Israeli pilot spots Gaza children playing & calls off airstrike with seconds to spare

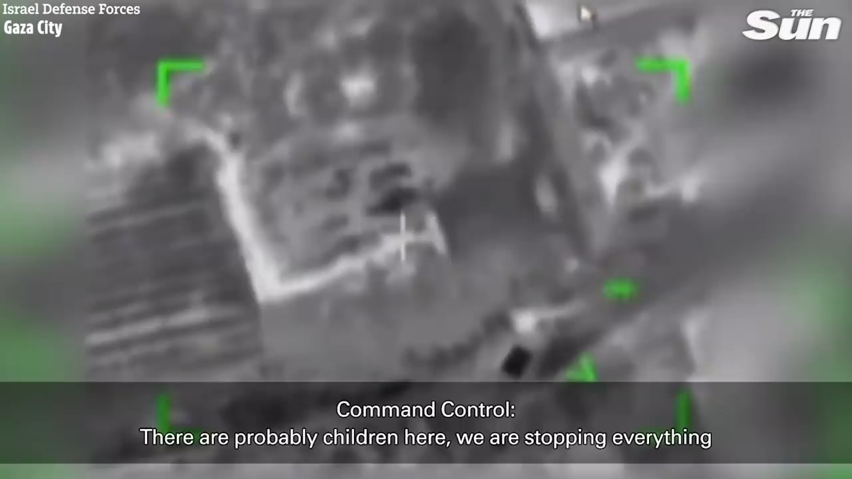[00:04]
תבדוק אם יש פה ילדים זוזים מהר, זה לא ילדים? לא, יש פה ילדים כנראה, אנחנו עוצרים את זה נכון, יש פה אחד גדול וכמה קטנים אנחנו חושדים בילדים ואנחנו לא נלך על...
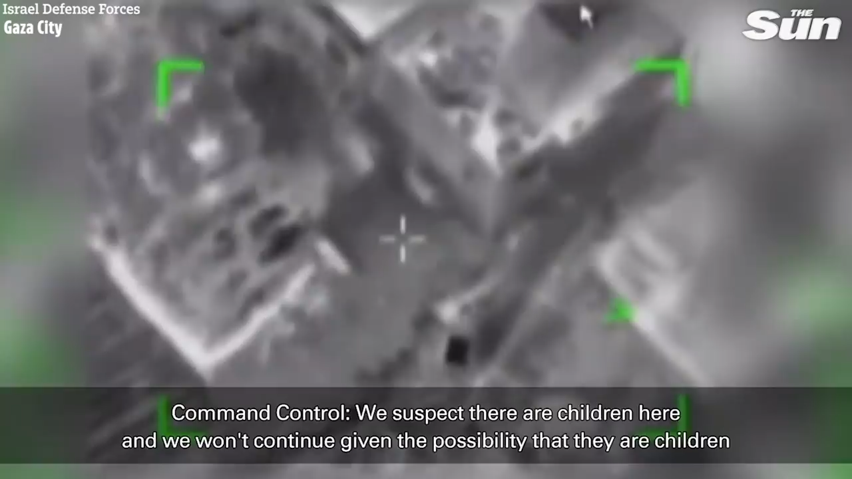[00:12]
לא נלך על זה, אני חושב שהם ילדים כן יש פה ילדים זוזים מהר, זה לא ילדים?
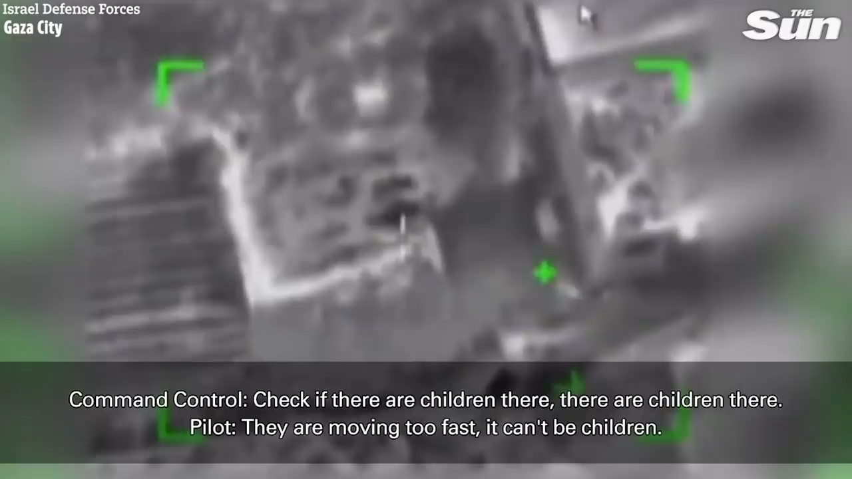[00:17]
לא, יש פה ילדים כנראה, אנחנו עוצרים את זה
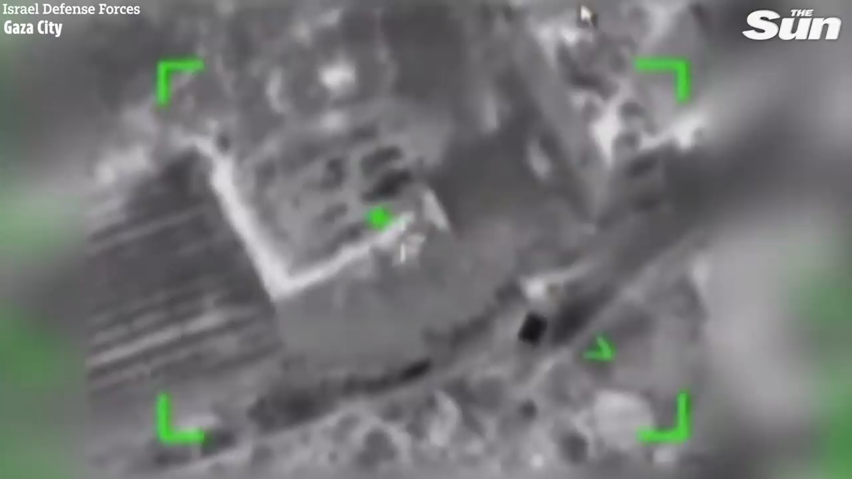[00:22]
נכון, יש פה אחד גדול וכמה קטנים אנחנו חושדים בילדים ואנחנו לא נלך על... לא נלך הלביון נחשב שם ילגע